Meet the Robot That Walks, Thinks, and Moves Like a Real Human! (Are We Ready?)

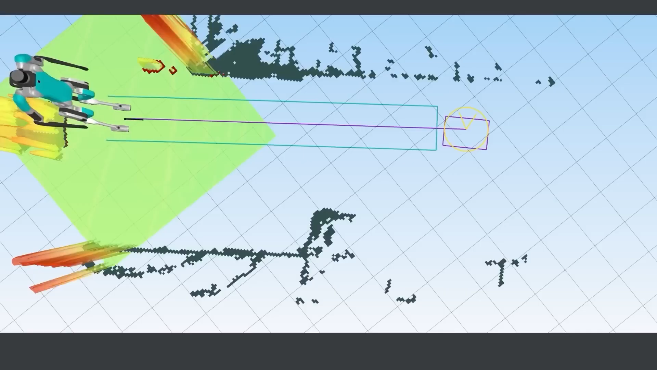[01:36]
Thanks to this high-performance and cutting-edge hardware, the robot has a highly advanced visual neural network,